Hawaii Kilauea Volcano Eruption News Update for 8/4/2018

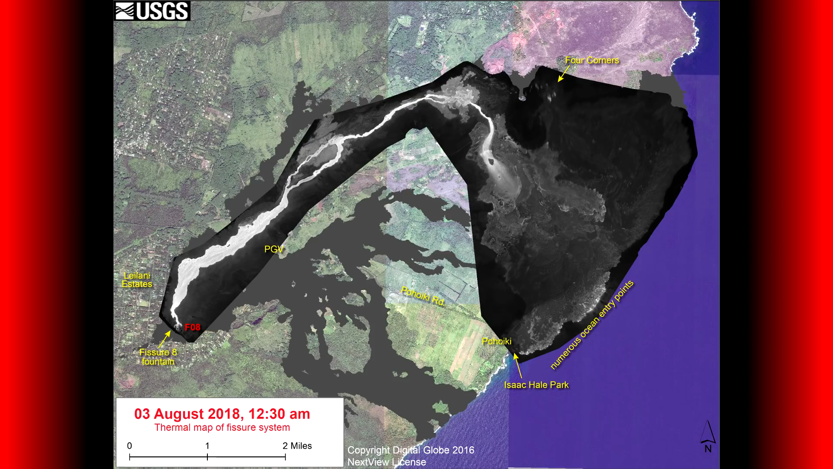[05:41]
and if I zoom in here on the uh lobe a of the first braid uh you'll you'll see that uh there is still
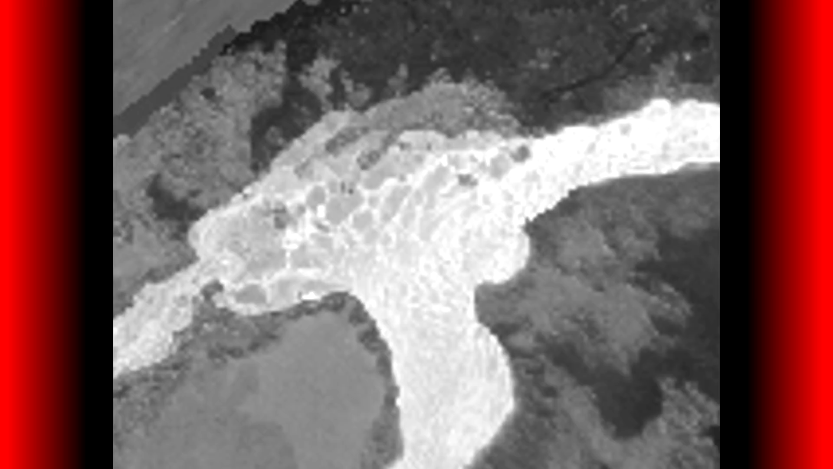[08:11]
um and and I guess this is probably one of the main mechanisms that causes these lobes to shut down um and and one of the reasons why I also suspect that this will shut down is because we have that other lobe uh on the second braid uh on the left side that did shut down and we see in thermal image that there really is not a thermal signature there so it would be more likely that there is not lava being conducted through that route anymore even